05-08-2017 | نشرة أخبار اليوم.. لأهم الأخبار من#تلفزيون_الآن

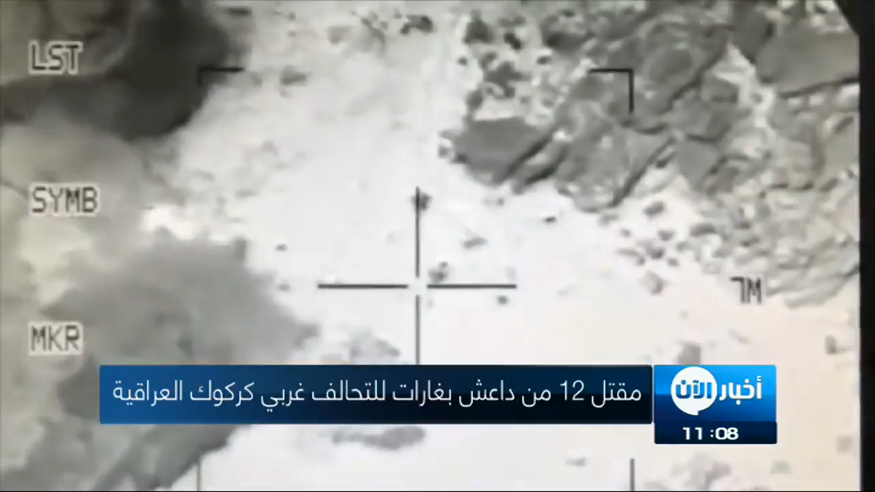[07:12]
اسفرت ايضا عن تدمير 13 عجلة عسكرية وعدد من العربات التابعة للتنظيم
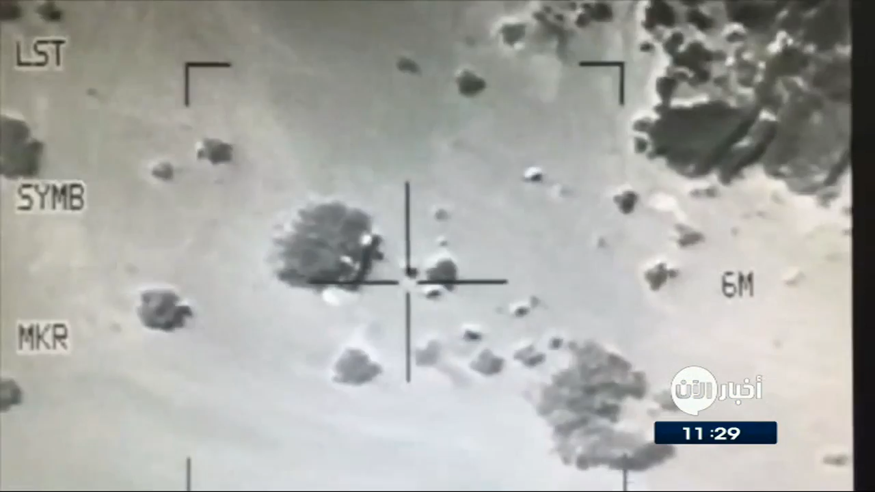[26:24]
قتل من داعش بغارات للتحالف الدولي غربي كاركوك العراقية